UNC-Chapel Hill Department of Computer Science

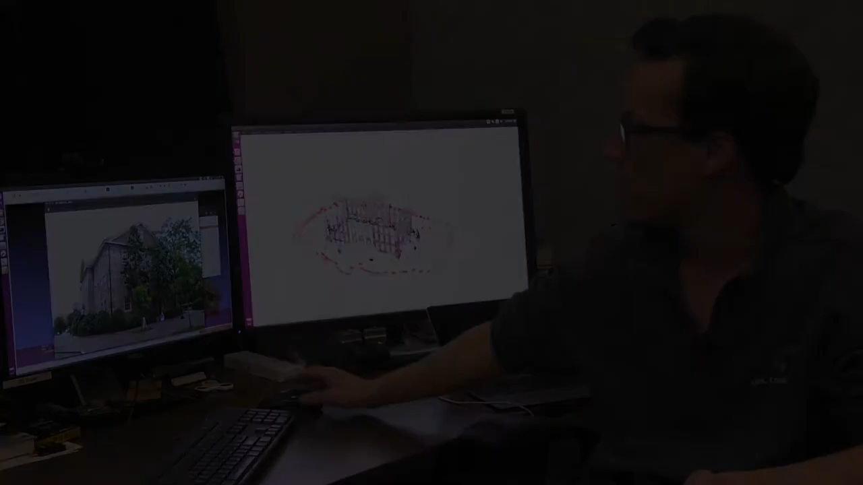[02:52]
These are images taken from the south building, which is one of the buildings here at UNC. Here somebody went around the building and took a bunch of photographs of it.
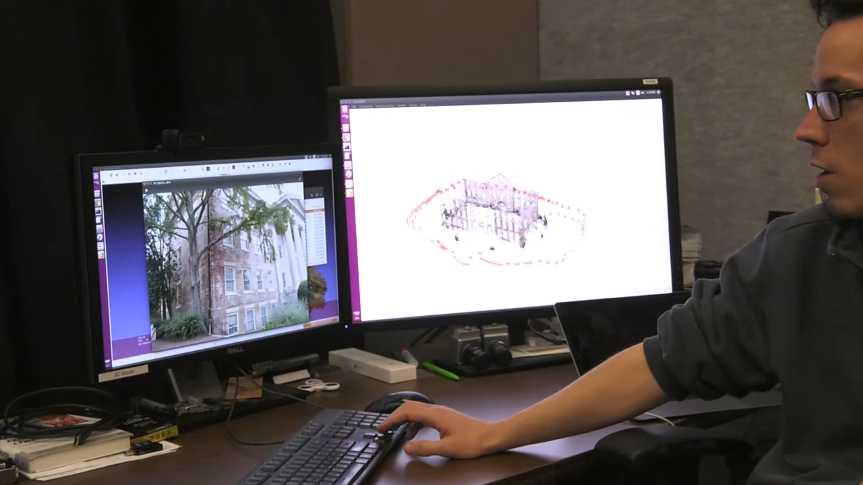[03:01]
And the idea is to go from these individual images and work out an actual 3D model of the scene.
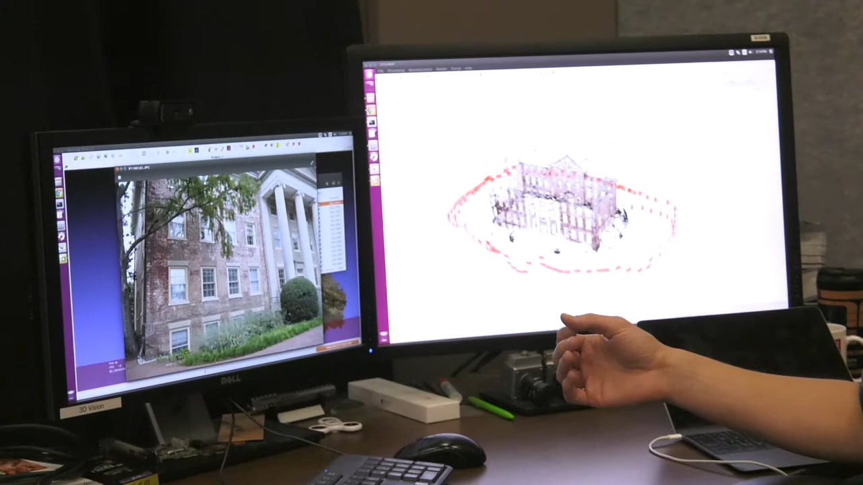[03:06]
So in this case we went from these images and turned it into this 3D model here.
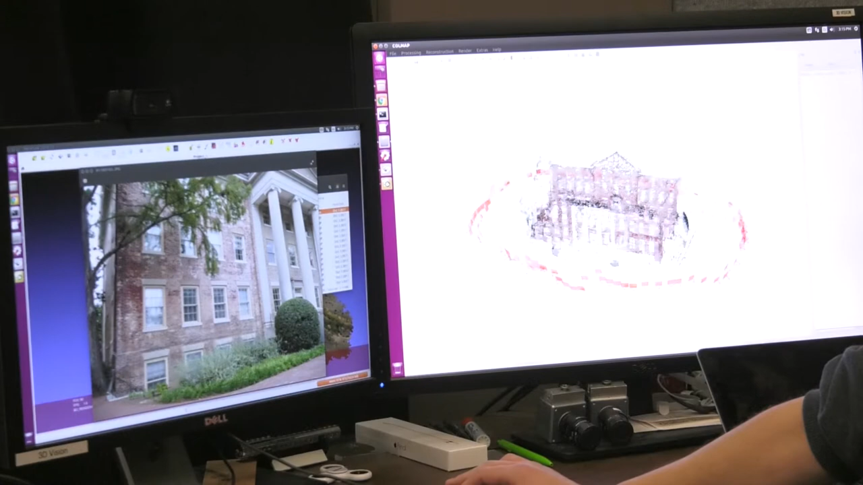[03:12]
So each one of these red rectangles is one camera,
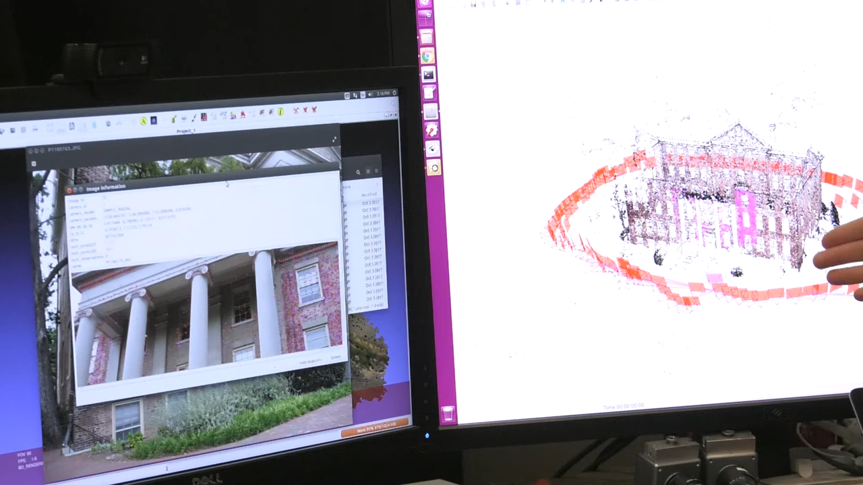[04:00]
actually place them there and at the same time recover the position at which the images were taken, each one of these red rectangles here. And so in the end you get this 3D model.
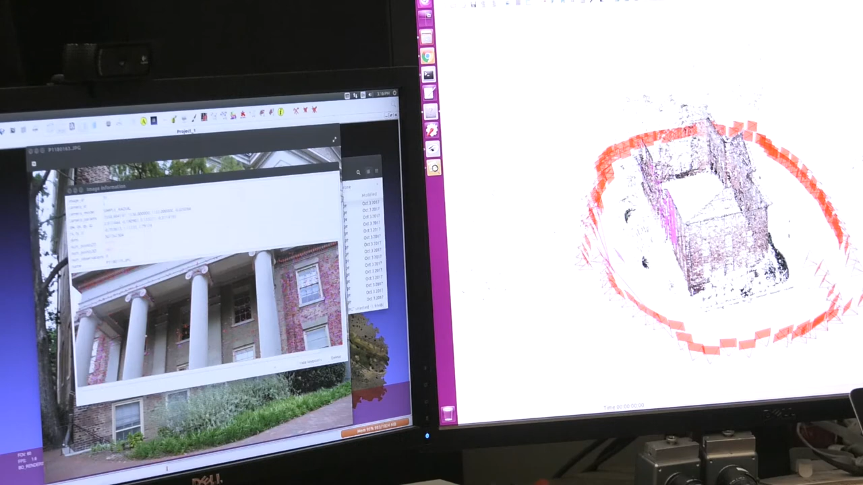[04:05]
And this is kind of like the first step in actually going from imagery to like nice realistic models.
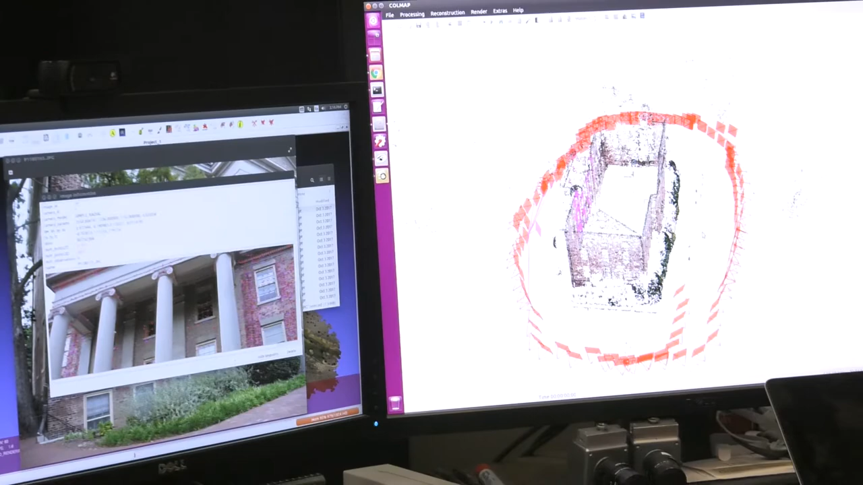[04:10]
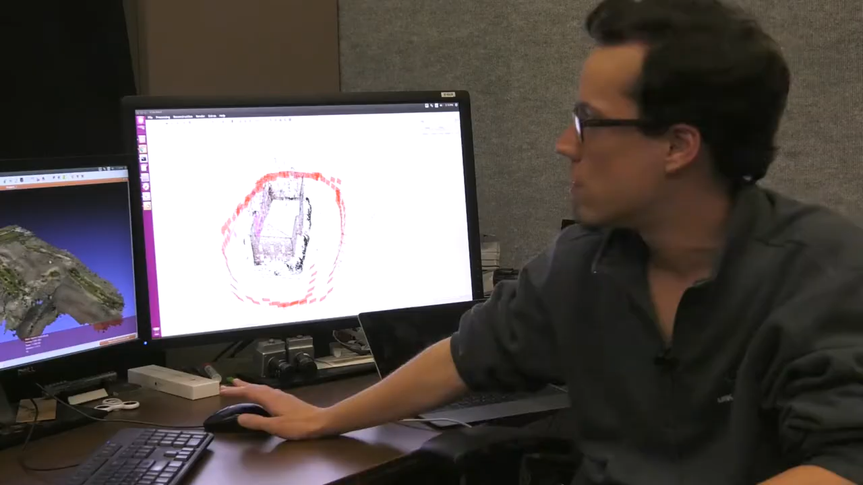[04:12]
This is kind of like our final output, is once we have these camera positions we can actually build up denser and nicer representations of the scene.
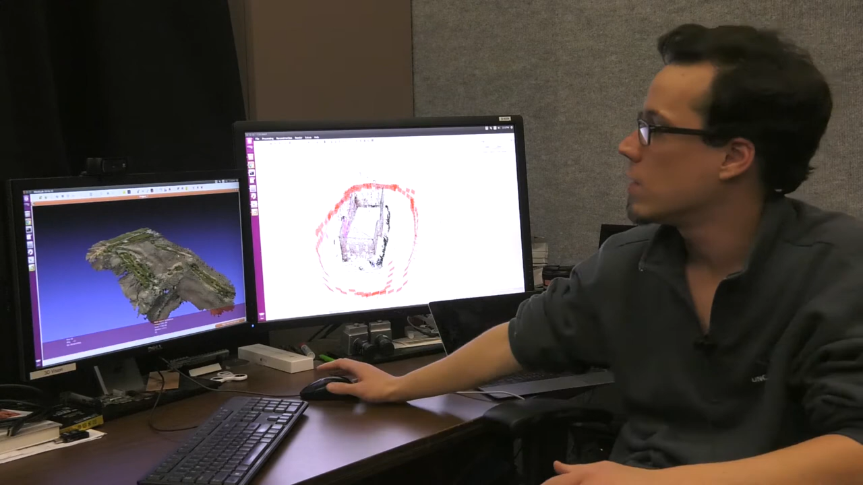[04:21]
So here we had a drone flying over a golf course and we've got a bunch of
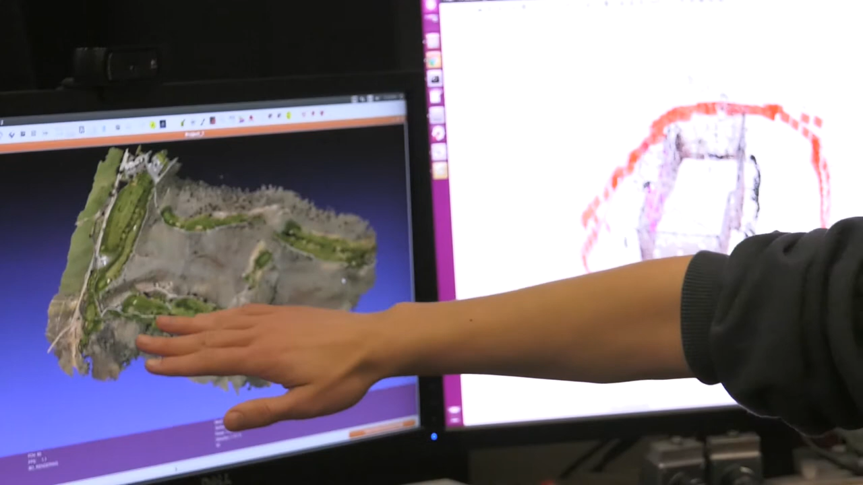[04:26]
individual images and we join them together using this first approach which is called structure from motion.
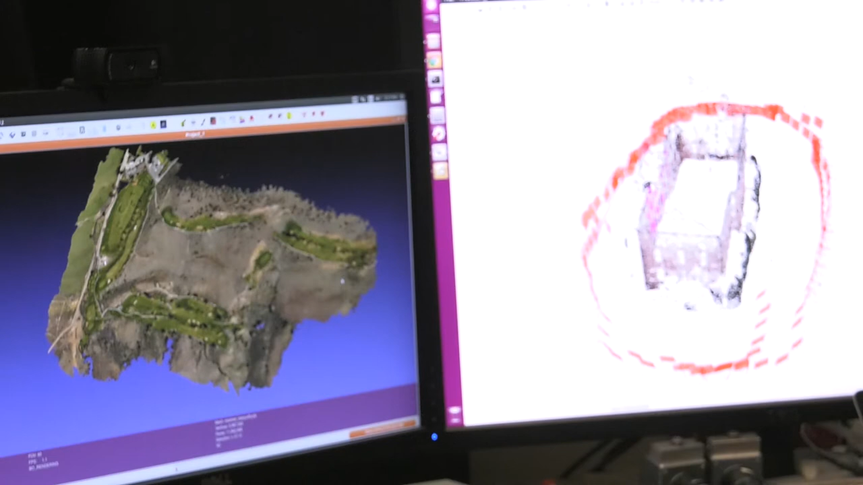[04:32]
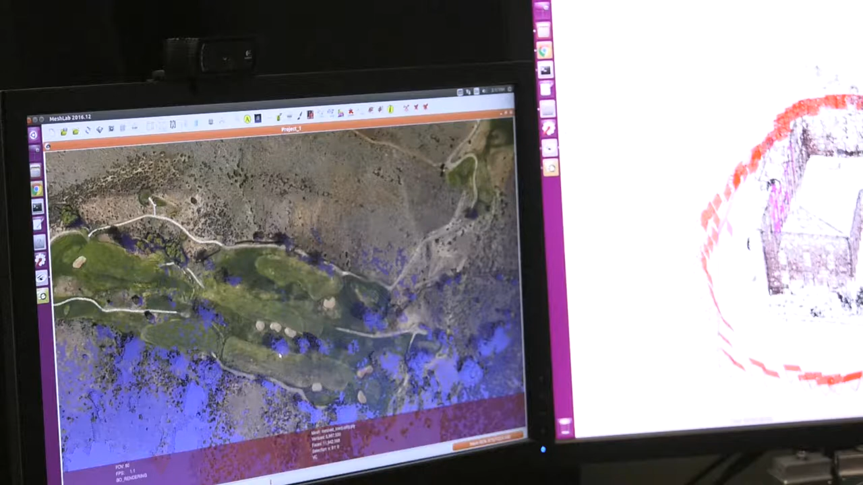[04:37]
And then once we do that then we can build up actual like realistic models.
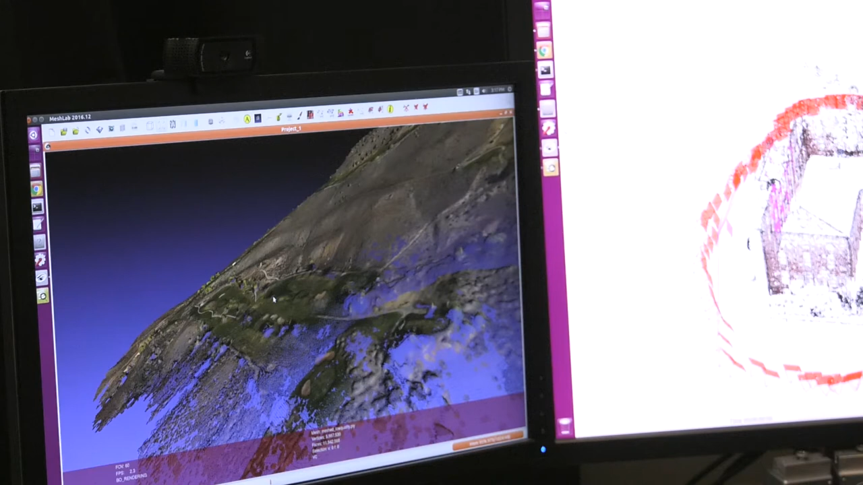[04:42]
So if someone was say wanted to use this for mapping terrain of an environment or obtaining a 3D model of a building that they could view say in virtual reality or augmented reality.
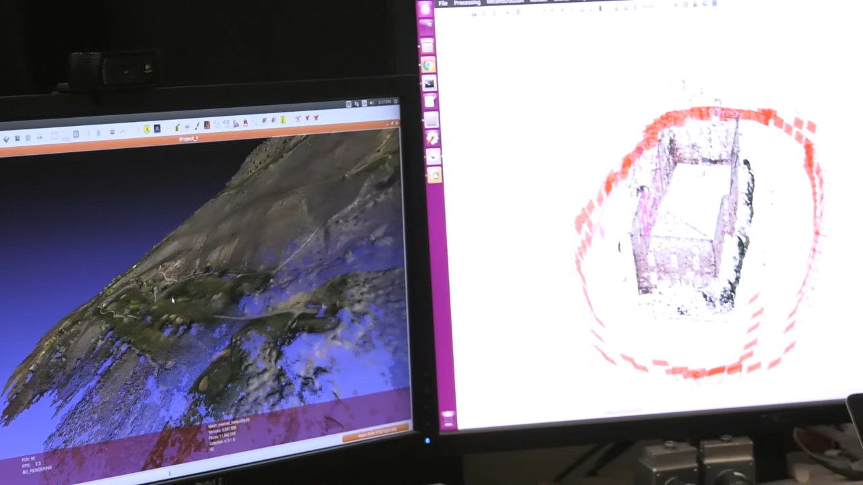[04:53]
Or other applications could include like autonomous driving.
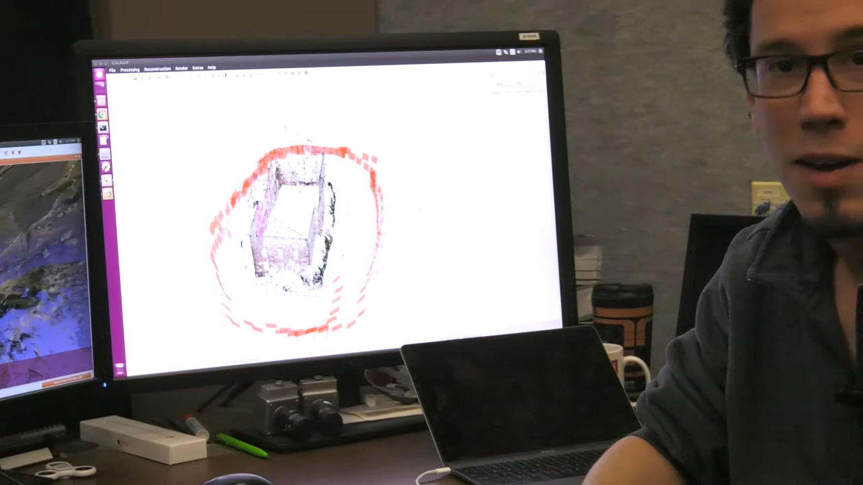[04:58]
There's so many applications for figuring out where cameras
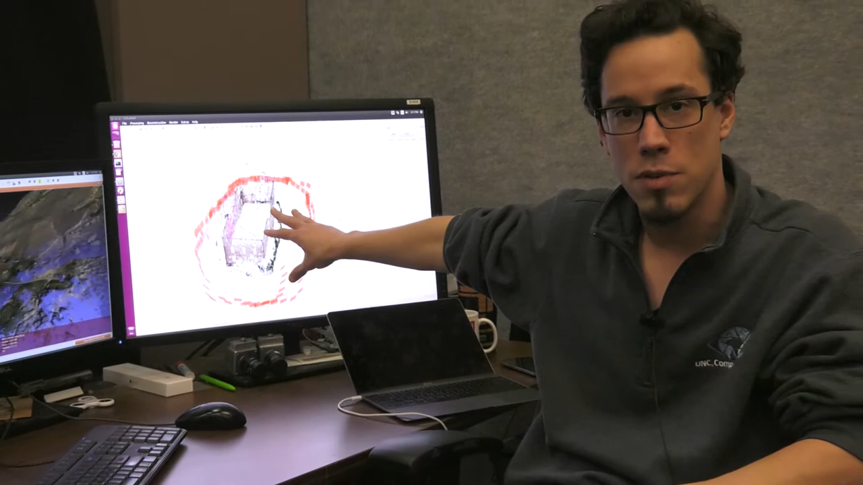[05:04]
or where images are located and figuring out what the shape and structure of terrain is,
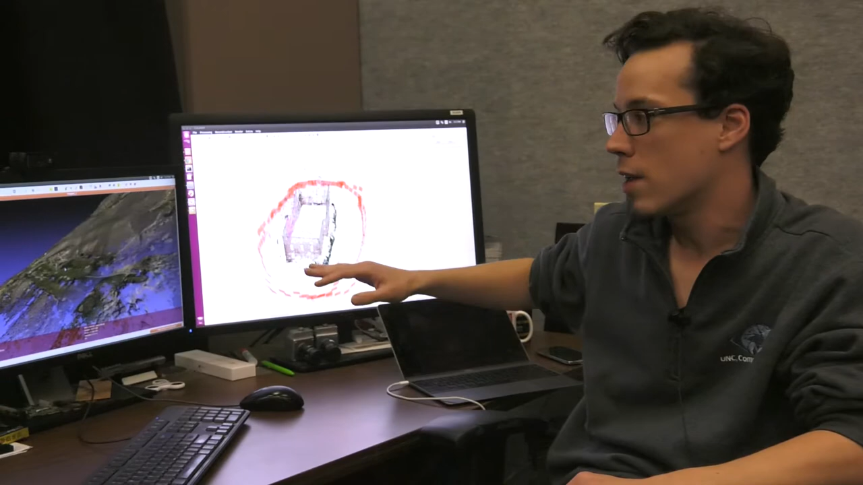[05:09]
shape and structure of buildings are.